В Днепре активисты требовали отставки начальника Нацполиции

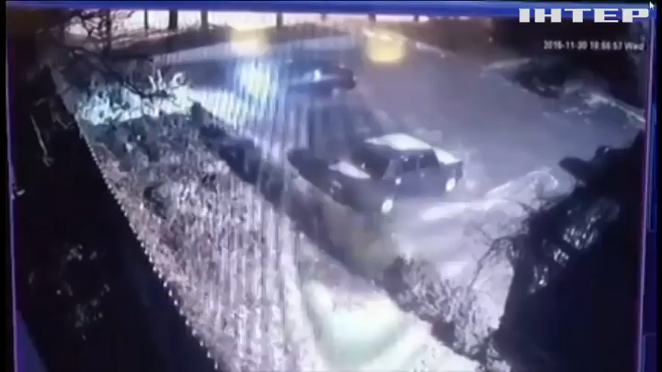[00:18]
На этих видеокадрах взрыв во дворе дома, где находится офис общественной организации.